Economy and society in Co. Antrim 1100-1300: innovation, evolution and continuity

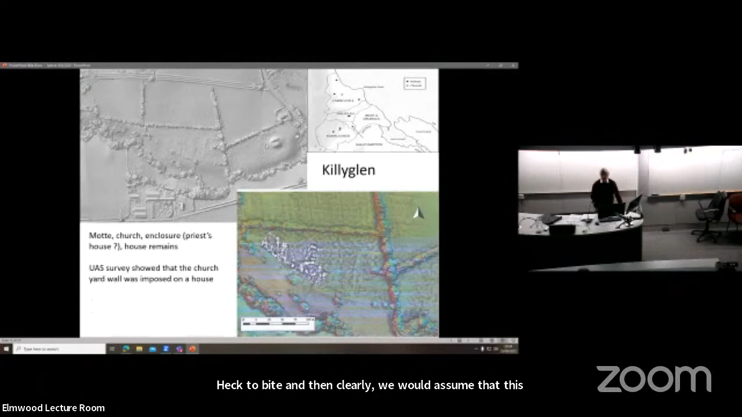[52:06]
we excavated in that area carry out geophysical survey in that area and excavated all the anomalies nothing no pottery no
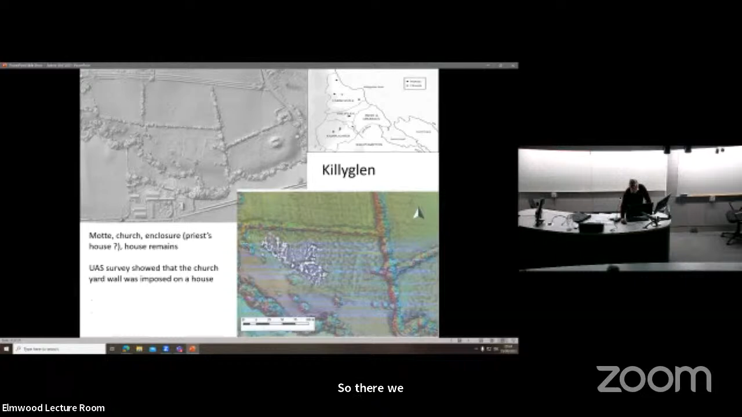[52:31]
evidence that the anomalies were anything other than natural so there we were stuck until the UAS and David Craig came along and did a survey that you can see here here is the church yard here and the enclosure which we knew about which would appear to have it's got an inner one here with possibly the house there this I suspect
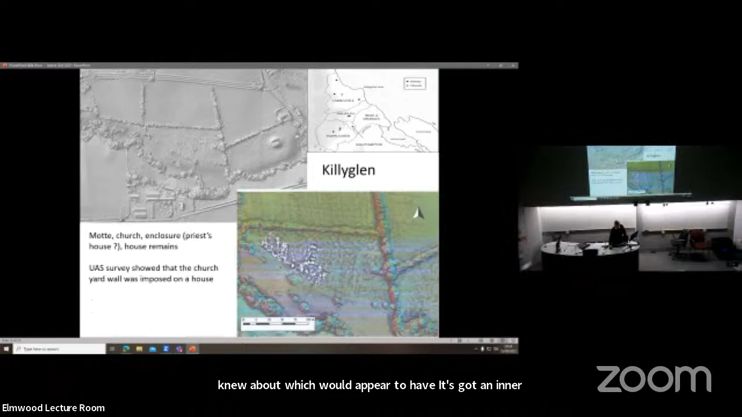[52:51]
is the priest's dwelling attached to the built along with the church yard wall
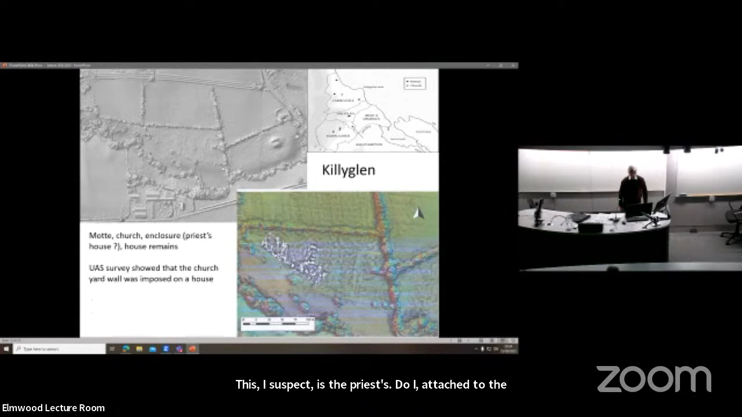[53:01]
the interesting thing is here it is here cutting
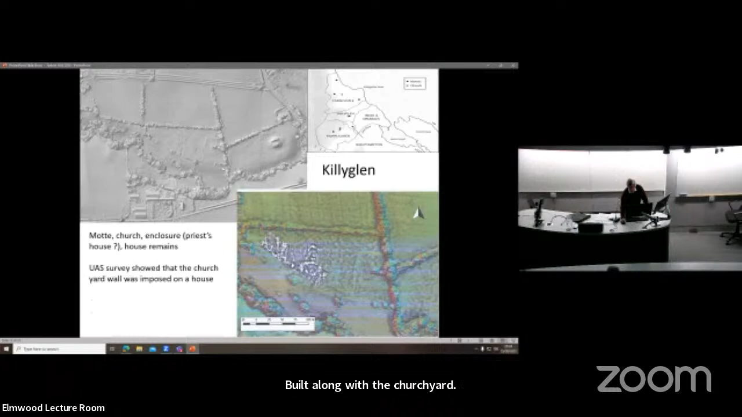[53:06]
across one of a number of what
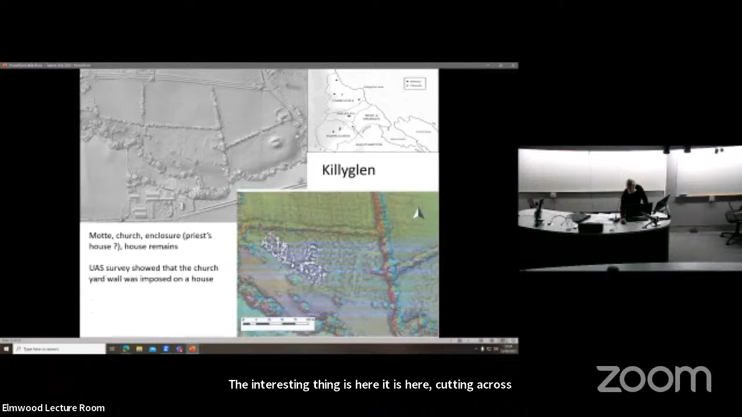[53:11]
appear to be house platforms there so that this Killy Glen offers us a case not of the Lord constructing a moth
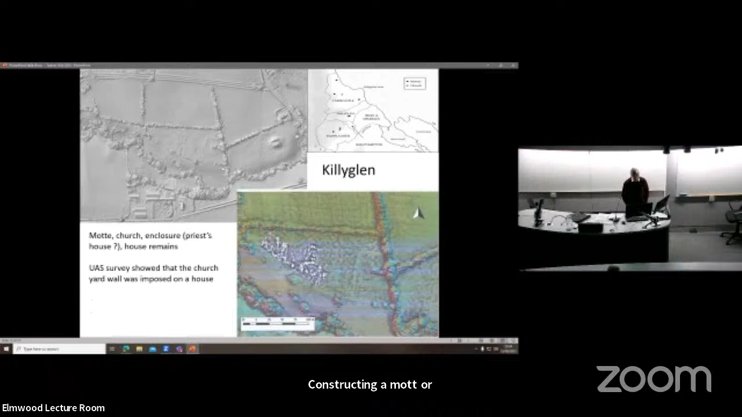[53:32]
or the and a parish church and then the settlement following but the settlement being there first followed by the construction or reconstruction of the churchyard and
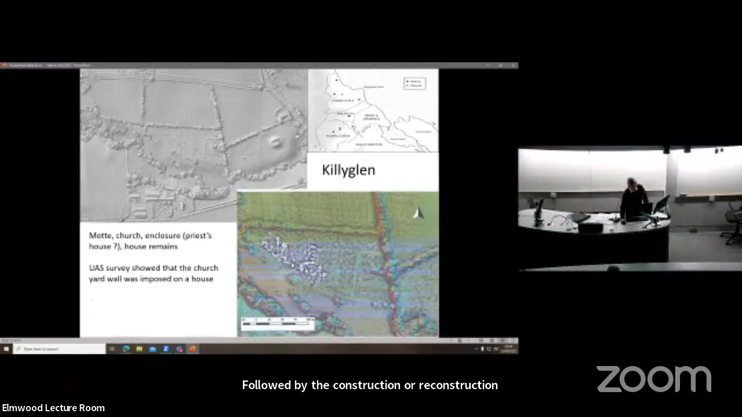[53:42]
church and churchyard here and the moth is semi
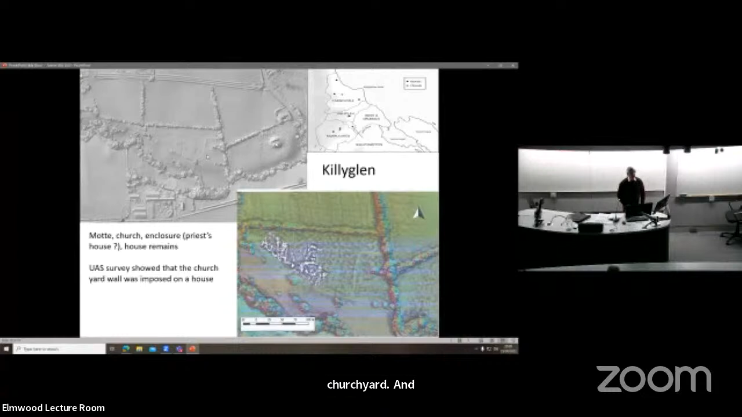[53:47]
detached the whole operation and does not cannot be seen as the
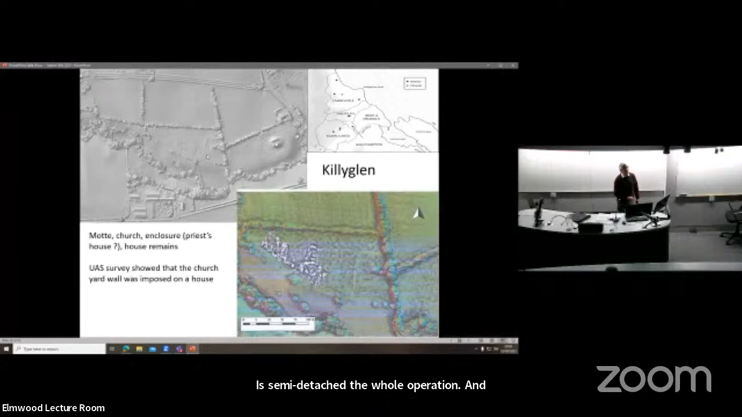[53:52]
driver of this settlement again it looks as though the moth is coming in after the settlement is in existence
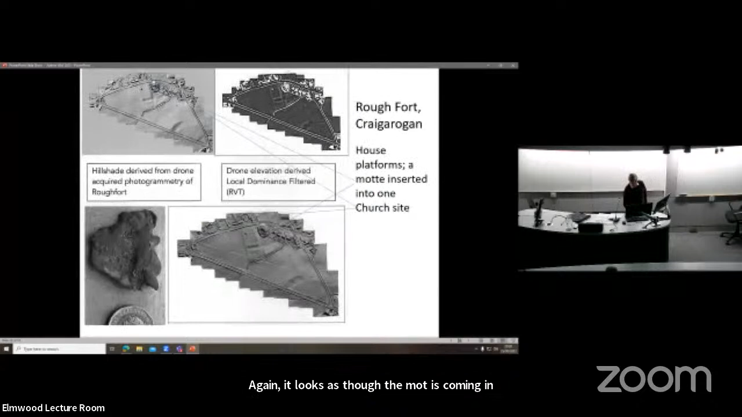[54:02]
here again another David Craig site who
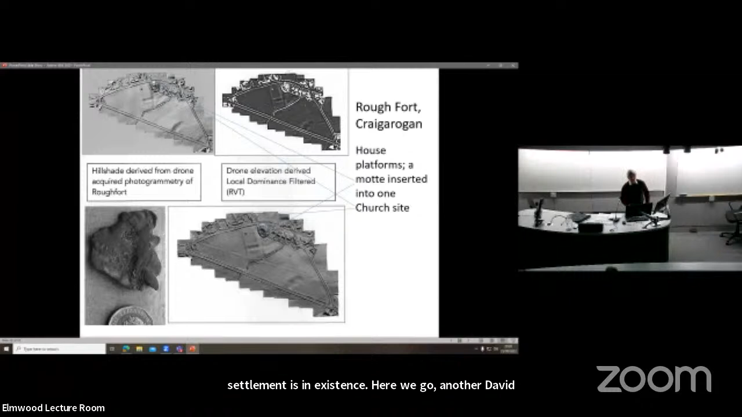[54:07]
has revolutionized a lot of this at Craig a fort in Craig a rogan you've got a church site up here a moth there but then look at these enclosures here at least one looks there's four of them particularly noted on notebook in the 19th century
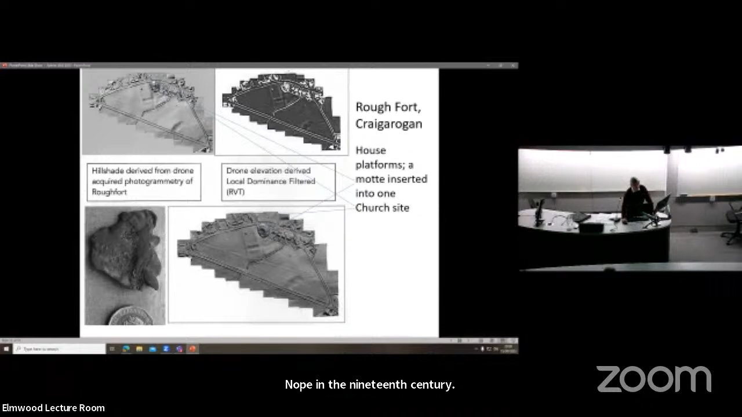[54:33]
but and those look as though you've got church up here church up there a dependent settlement there